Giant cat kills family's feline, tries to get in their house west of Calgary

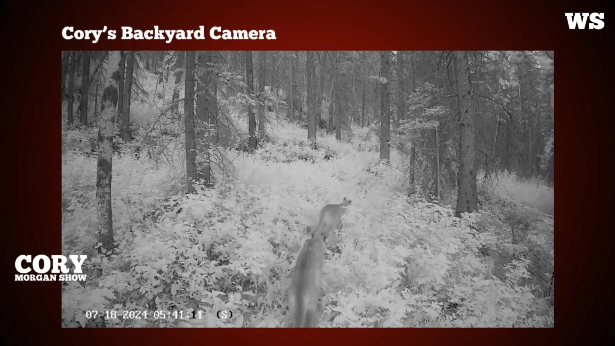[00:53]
This is three young cougars walking a trail behind my house. I have a game camera back there. This wasn't me filming it, of course, and it was in the night.